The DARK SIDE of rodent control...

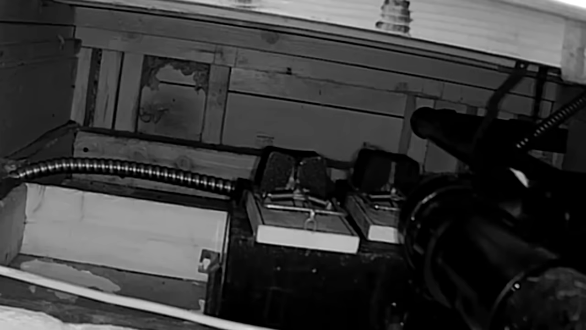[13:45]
They no longer can come from the side. It lures them right in. It's unbelievable.